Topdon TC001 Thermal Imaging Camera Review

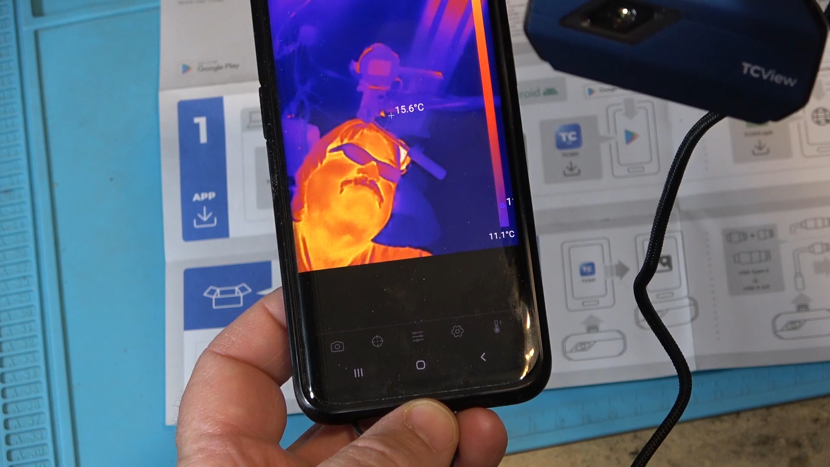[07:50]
On screen: scale bottom 11.1°C
Actually this camera, this shows me off in my best light.
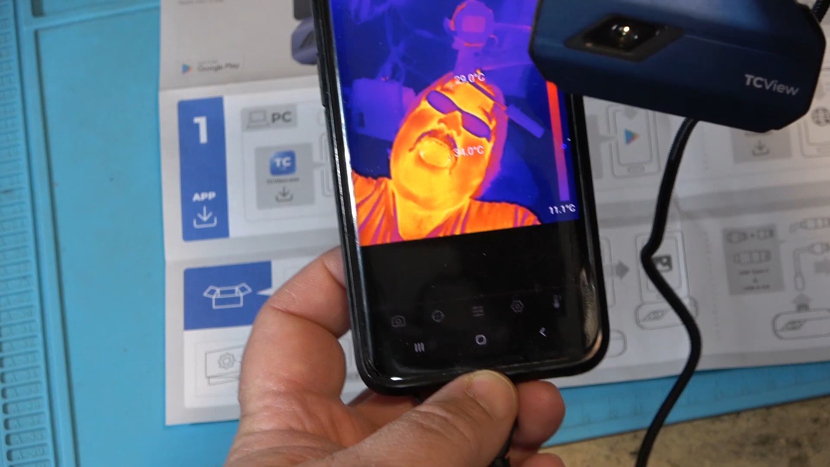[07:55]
Pretty cool. Alright, so this so far I'm pretty impressed.
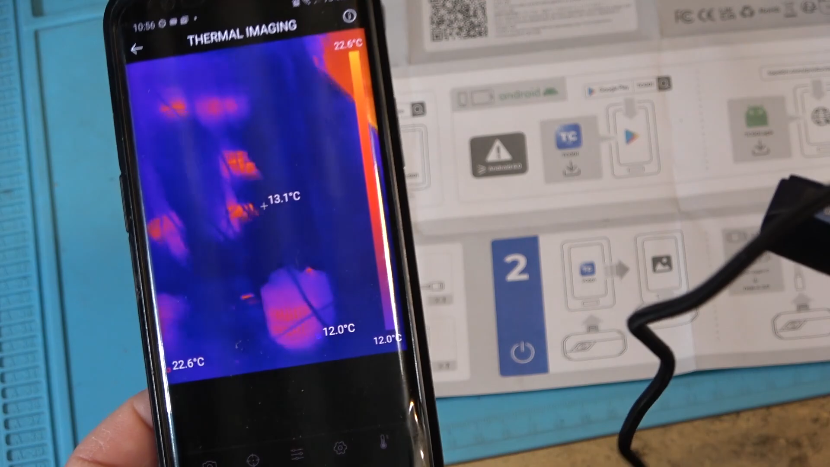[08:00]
On screen: spot 13.1°C, max 22.6°C, min 12.0°C, scale top 22.6°C, scale bottom 12.0°C
It's and and as far as stability,
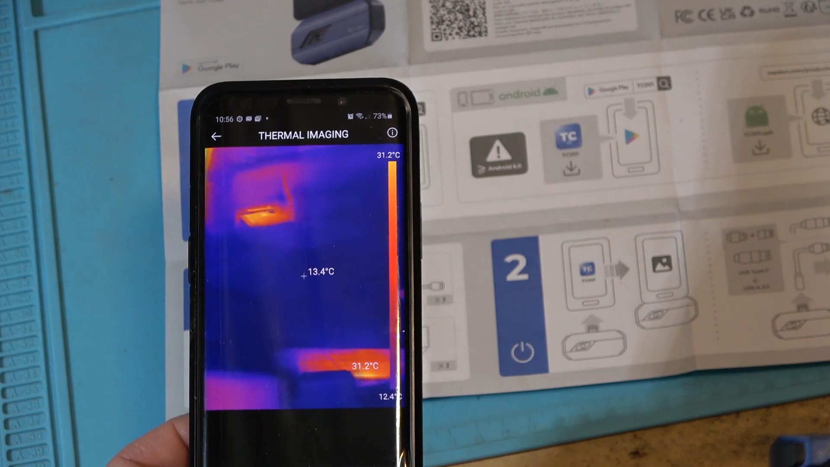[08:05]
On screen: spot 13.4°C, max 31.2°C, scale top 31.2°C, scale bottom 12.4°C
it's so far much more stable than the other camera that I've used in the past.
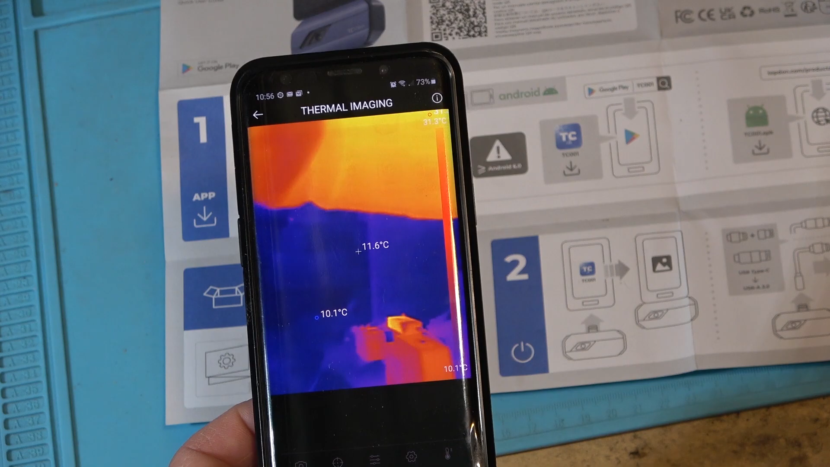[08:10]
On screen: spot 11.6°C, scale bottom 10.1°C
Everything is working as it's supposed to.
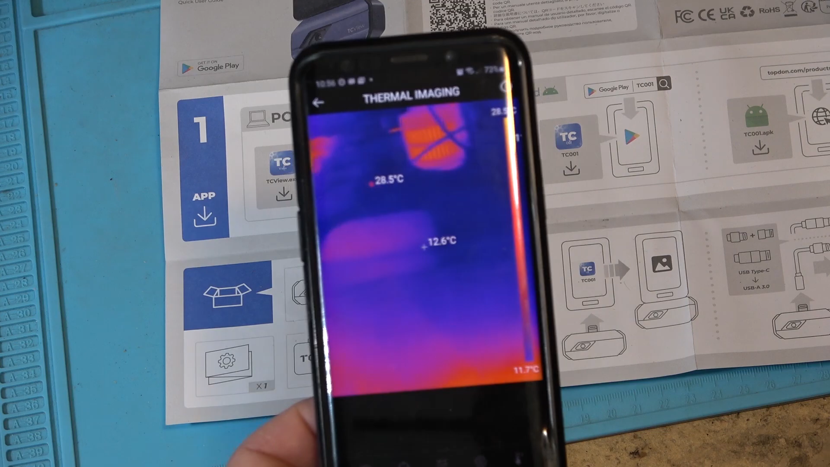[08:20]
On screen: scale bottom 11.7°C
Unfortunately, I don't have any equipment that's malfunctioning to look for hot components.
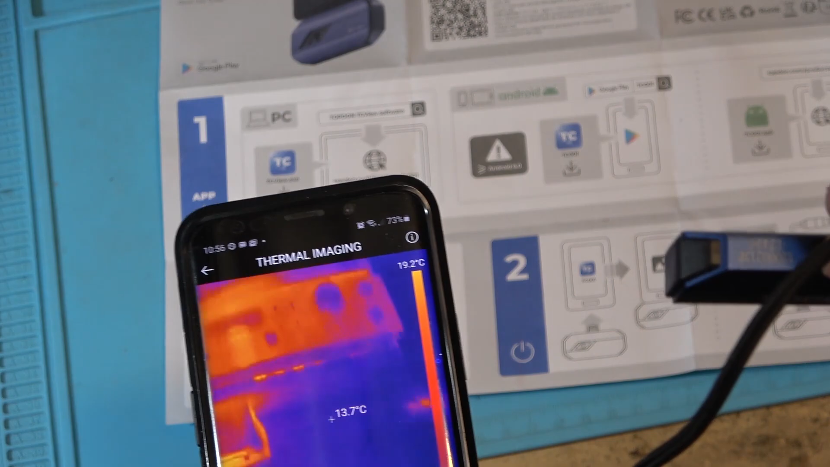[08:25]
On screen: spot 13.7°C, scale top 19.2°C
But that's one of the strengths to using one
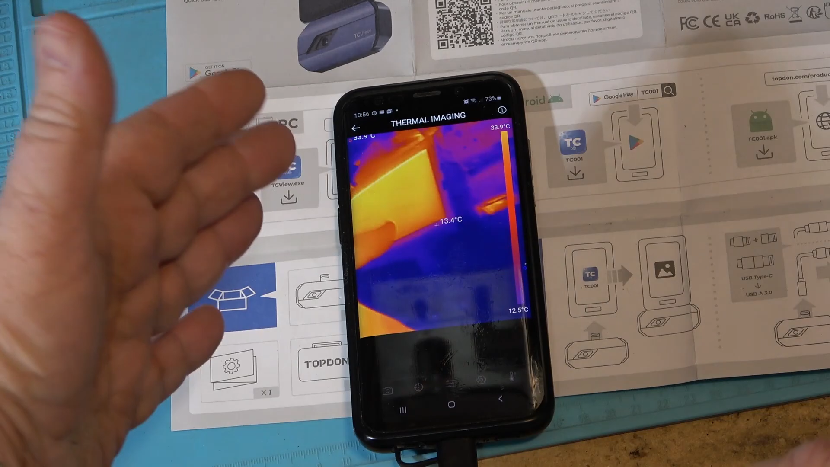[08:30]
On screen: spot 13.4°C, scale top 33.9°C, scale bottom 12.5°C
of these units is you can detect a component that's getting hot
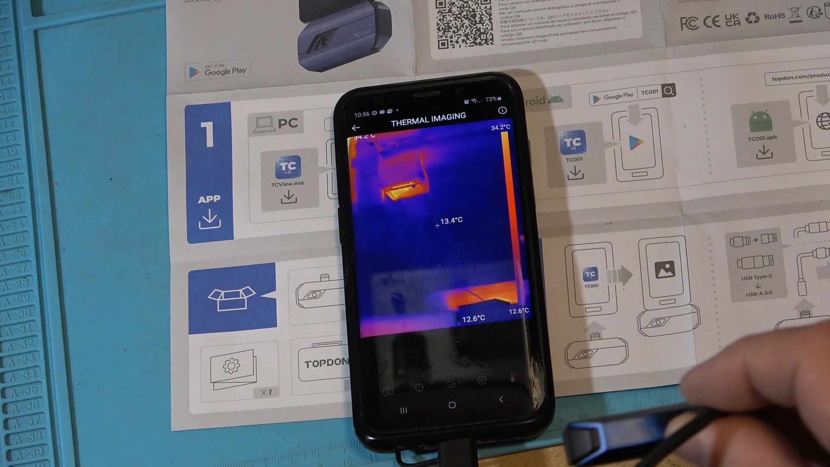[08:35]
On screen: spot 13.4°C, scale top 34.2°C, scale bottom 12.6°C
at a much higher or much faster rate than other components. Like for example, if I point this up at the ceiling, I'll go turn the lights on. We'll watch the lights heat up as we'll see the temperature as the ballast and so forth heat up.
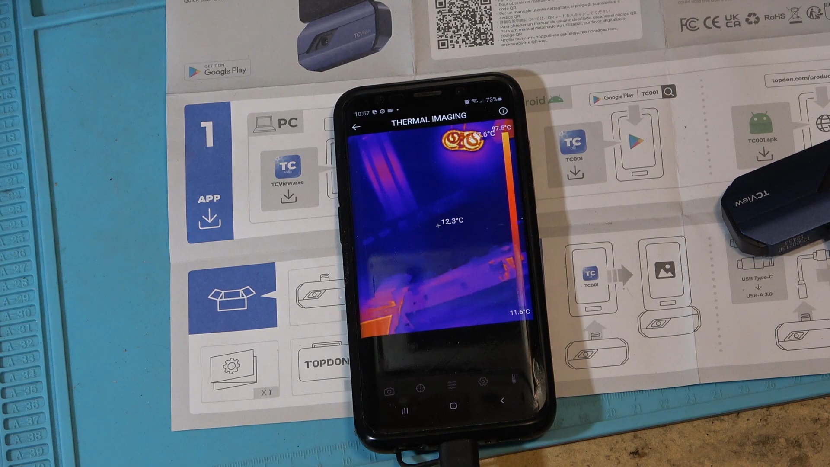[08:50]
On screen: scale bottom 11.6°C
Let me fire the lights up and just see what it looks like as the lights come on. See the lights are on now. We should start to see, there we go.
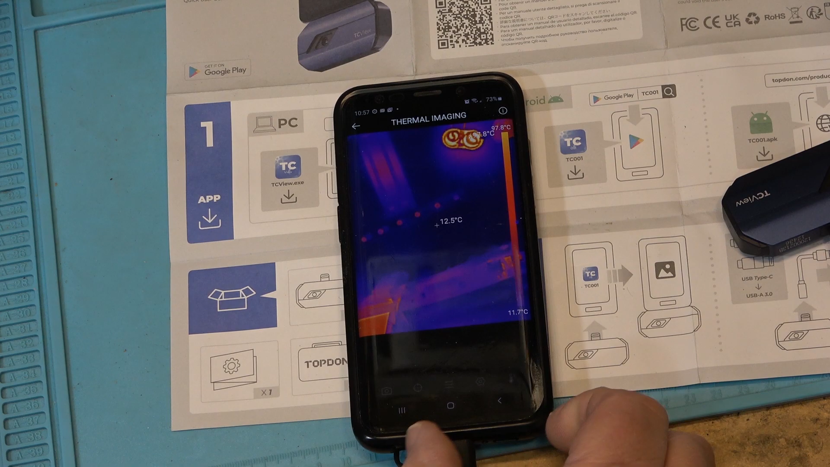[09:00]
On screen: spot 12.5°C, scale bottom 11.7°C
We're starting to see the actual heat
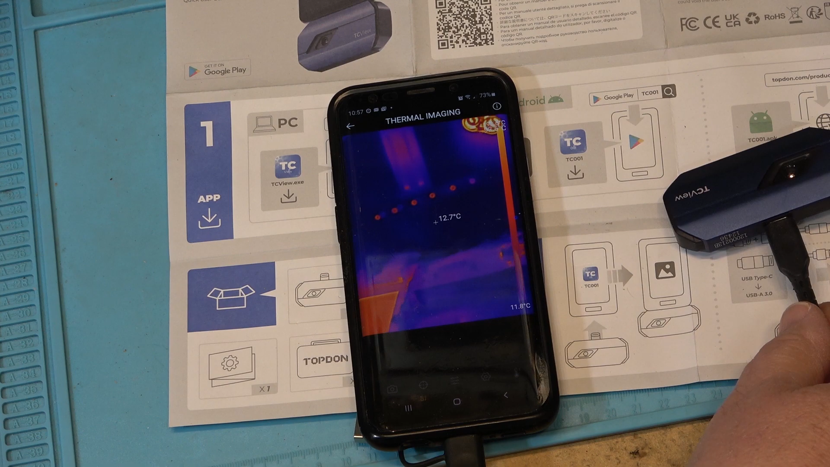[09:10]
On screen: spot 12.7°C, scale bottom 11.8°C
sinks start to heat up on the LEDs which are right along here. Those are LED lights. These ones are CFLs that are running.
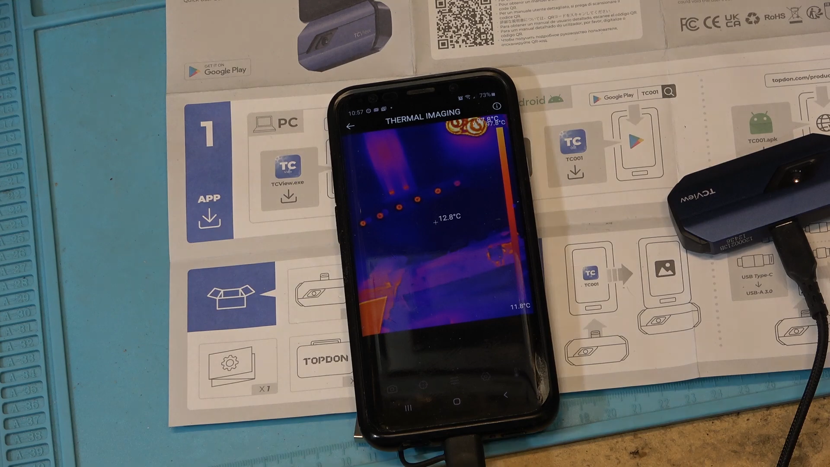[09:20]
On screen: spot 12.8°C, scale bottom 11.8°C
That's why they're wicking hot because they're been on for a few minutes. There's a good example. You can see the ends of the fluorescent lights. This is a four-foot fluorescent fixture.
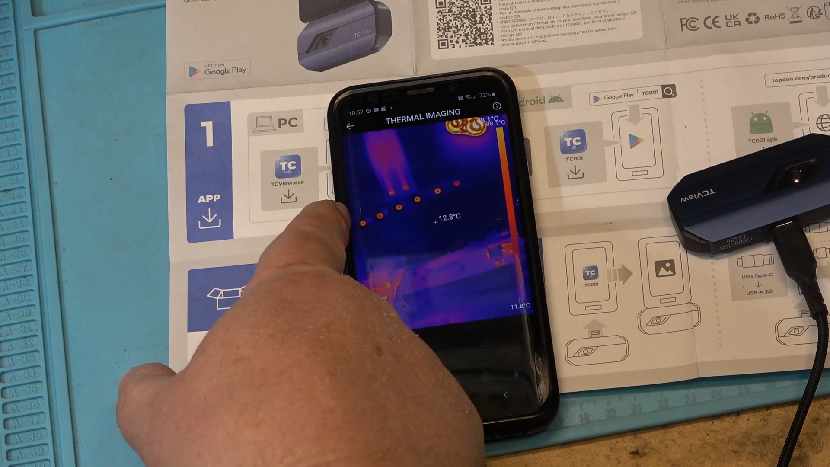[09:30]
On screen: spot 12.8°C, scale bottom 11.8°C
You can see the the ends of the tubes are starting to warm up now.
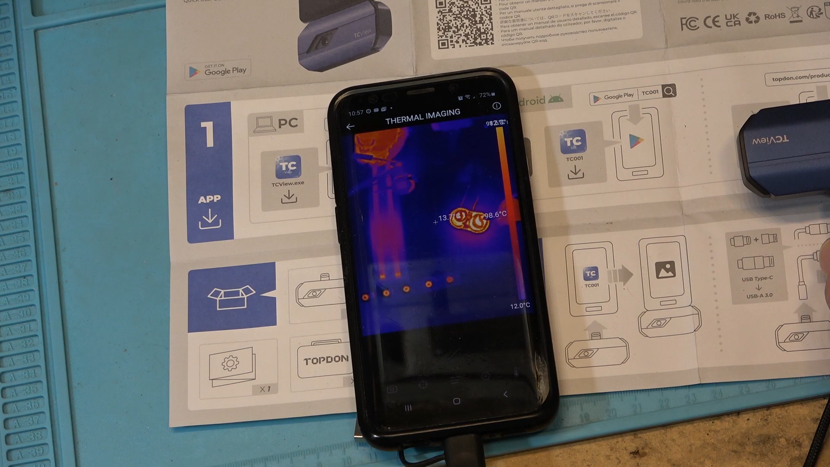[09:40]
On screen: scale bottom 12.0°C
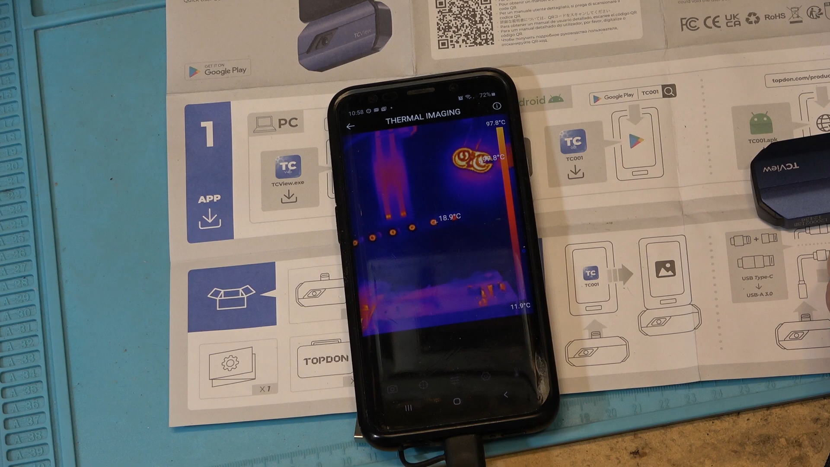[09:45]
On screen: scale top 97.8°C, scale bottom 11.9°C
I probably can record this too.
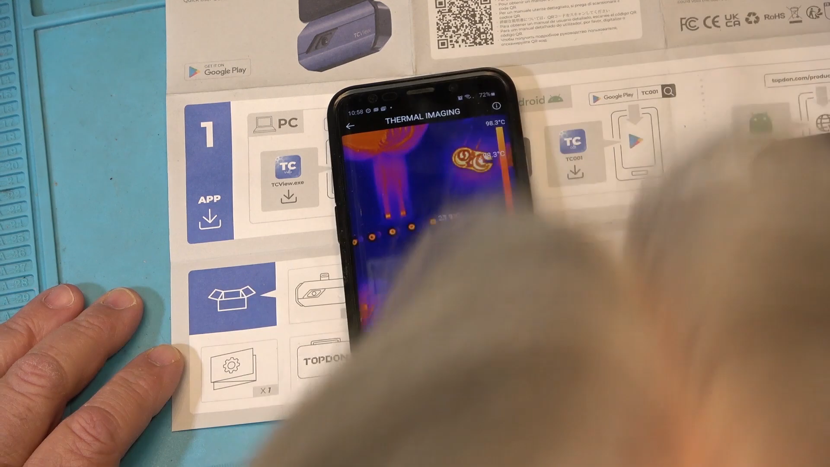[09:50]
I haven't even played with the software yet but I'm sure I can probably make a recording from this if I
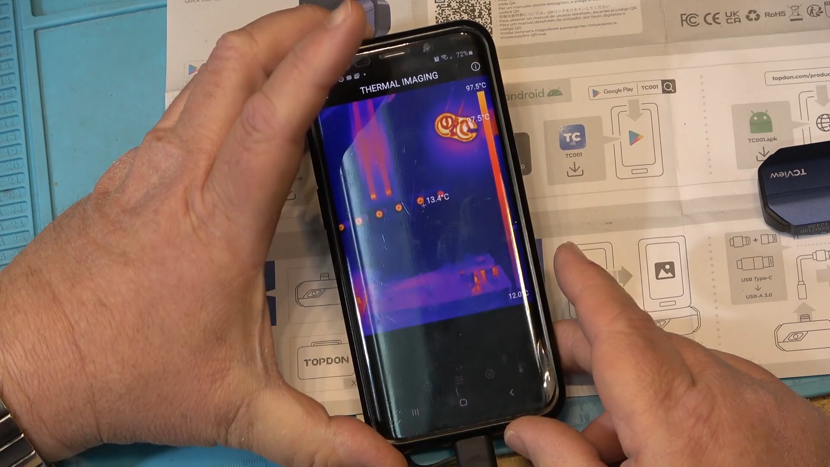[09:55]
On screen: scale top 97.5°C
tap the camera button here. Okay, so now if I tap this, that should be recording video, I would think.